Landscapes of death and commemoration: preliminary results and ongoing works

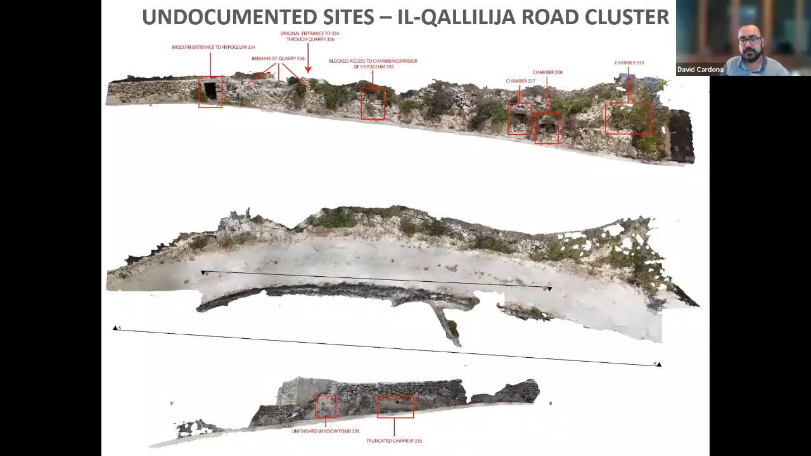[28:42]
this road is already documented by by some meat and and in the in the admiralty charts but we have a hypogeum in plain sight here and at least three chambers that have never been been been documented before all these will be published very very very soon another big site huge site are the quarries and the
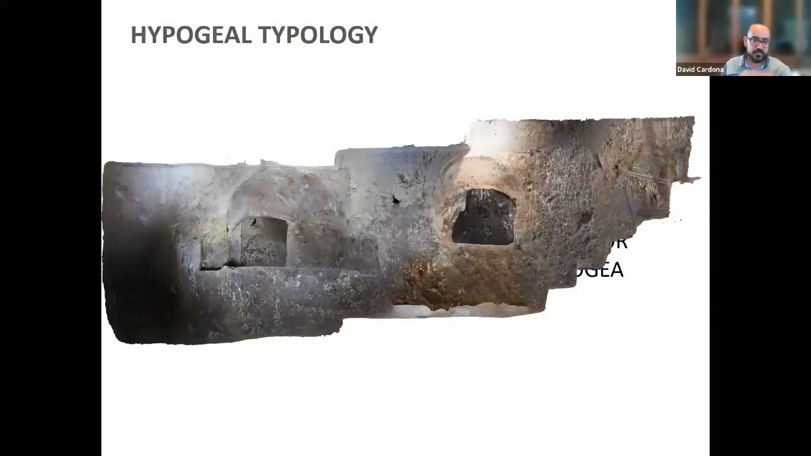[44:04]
year uh with that we call cluster 17 at the winya court where you have two endotums there along one central corridor the last phase is what we call